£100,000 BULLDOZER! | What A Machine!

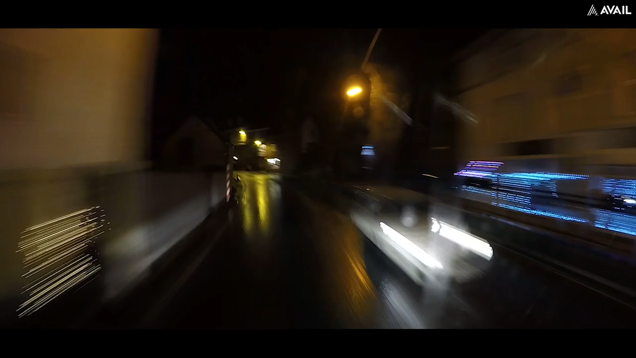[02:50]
Thank you. Okay, this is something different. It's just the dash cam and me talking. You can't see me because A, it's dark and B, if I turn the light on I can't see outside very well.
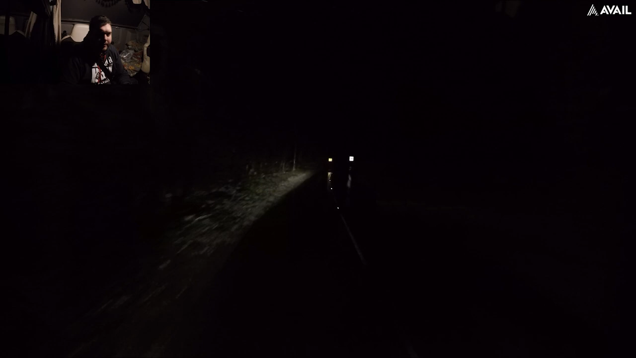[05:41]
We just went through a little village. I think it was called O-R-A-E or something like that. I can't remember. But that was quite tight down there. Might be able to show you on the way back up. We've just got a couple more corners and negavitate. Yeah, you know what I mean. Navigate. Go left around here. And then up the road, there is a roundabout.
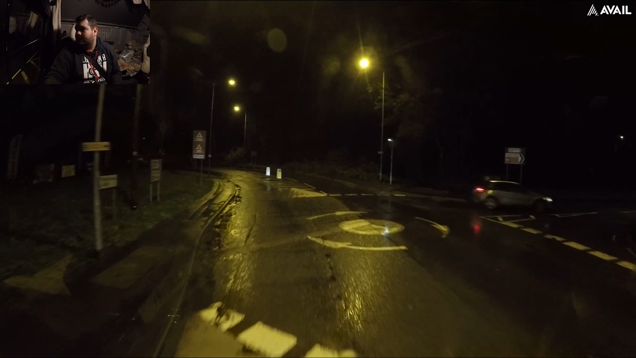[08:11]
There's a lot of cars down here as well on the right.
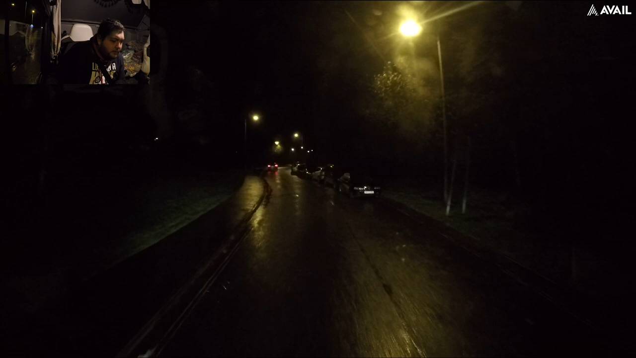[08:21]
I need to find a place to put it. Well, I need a place big enough for me to get in and to drop my back end down and drop it. Potentially here. Okay, this is where I was going to turn around.
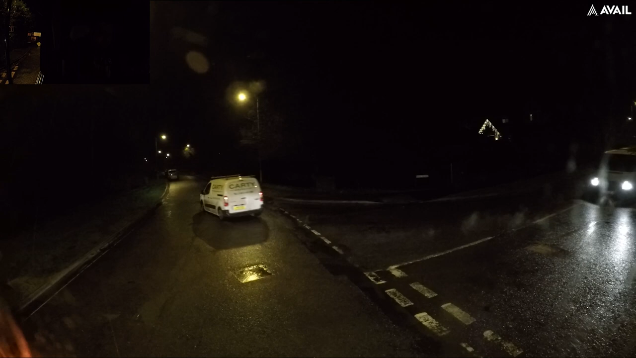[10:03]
There we go. And then we're just going to park up here on the left and offload it. Should be okay like that. Right. Let's get this off. Let's dump it by the gate. Sorry.
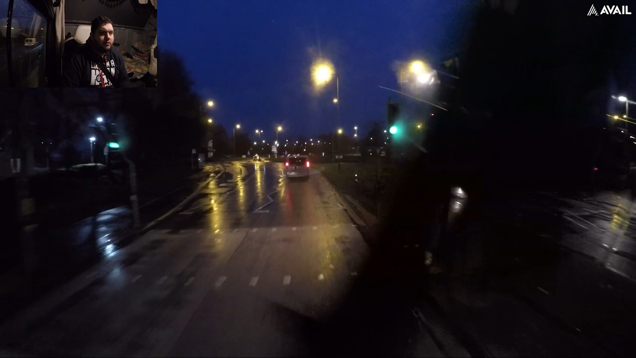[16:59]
bam bam bam bam i know uh trucker jenko often stays at uh swinging truck stop i say often not not every day but maybe once a month round we go yes we're able to put 20s down there on the left um and if we do have to go then we'll just come out turn around at the roundabout come back down on ourselves but for now we are going to pop in here i think it's a bit bumpy this road isn't it yeah from memory